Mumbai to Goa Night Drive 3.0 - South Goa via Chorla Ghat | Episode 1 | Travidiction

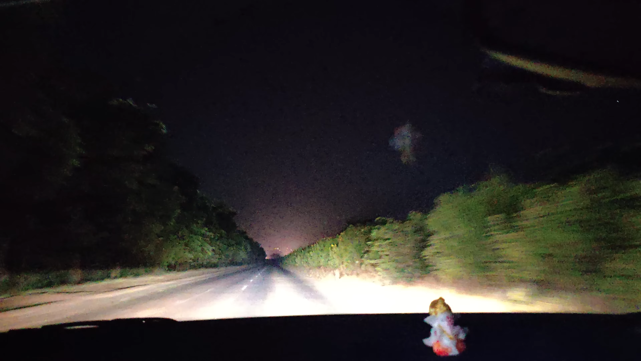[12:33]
एंटर कर चुके हैं वेल्गाम सुभा
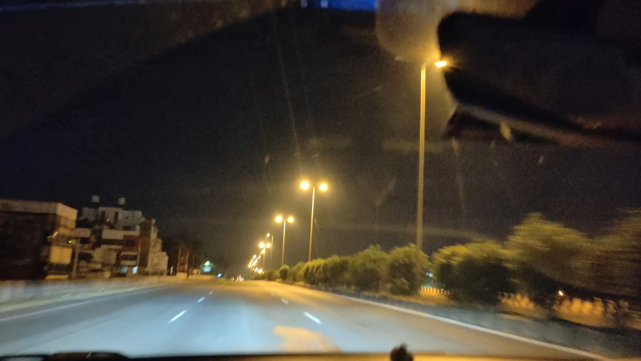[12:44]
के बज़ रहे है चार पच्चिस और यह 400 मेंटर पर एक्जिट लेके हम लगे ने चोड़ा काट के तरफ जाएंगे देखो पूरा शहर सो रहा है और हम जगे हुए है चले जा रहा है इधर ही कहीं एक्जिट है आप अगर डंडिली का ब्लॉग देखे हो ना उस पर भी हम इधर से कहीं एक्जिट
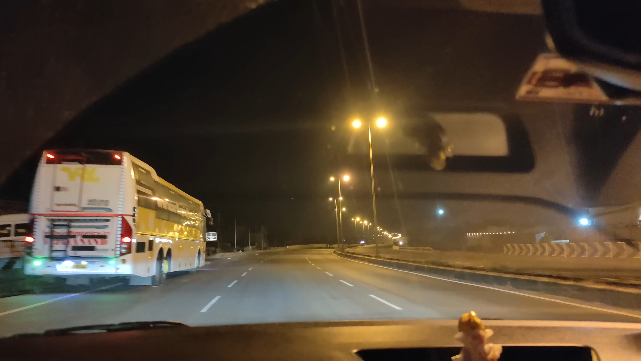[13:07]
मारें और यह वाला रहा है तर मिस किये ते यह बहुत छोटू सा एक्जिट है नेशनल हैवेए 748 में इंटर जाएंगे हम
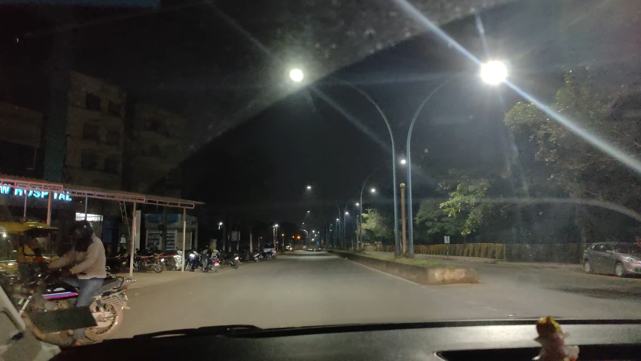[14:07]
तुम लोग उजादत था यह लेग भी होस्पिटल है कोई तो यह बेल्गम शहर के अंदर ग�
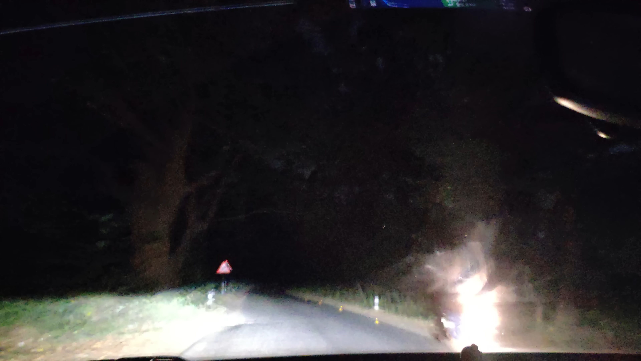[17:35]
रोड का हालत देखो बहुत ही खराब है और अच्छा खासा पैच है मैं पिछले बाट जब आया था ना मार्च में इस बहुत बेटर था रोड किसी ने बाट से डिसम्बर में राच चोड़ा साथ का तो रोड का ब्यूटी चुडा लिया किसीने
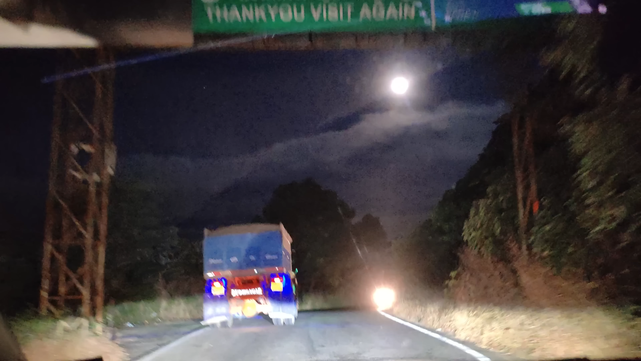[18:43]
तो संक्वेलियम और रखा रहा है वेवी 7 किलोमीटर है यह शायद अल्टिंक पॉंट अबना
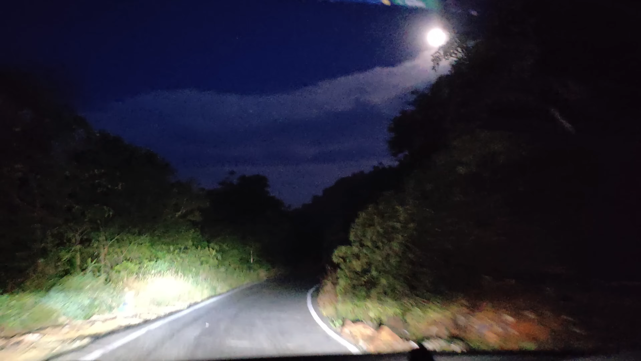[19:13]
था पॉटी मिनिट तो रुखें गें नहीं पोट लिया आ� तोड़ा सा अलगा है अब यहां से है ना गोवा कर टेरिटरी अल्मोस्स टार्ट हो चुका है और रस्ते अच्छे हो गए है बट यहां पर आपको ध्यान से चलना होगा एक तो रोड खराब है ऑपोजिट का ट्राफिक है सिंगल नीन घाट है बट यह अगर आप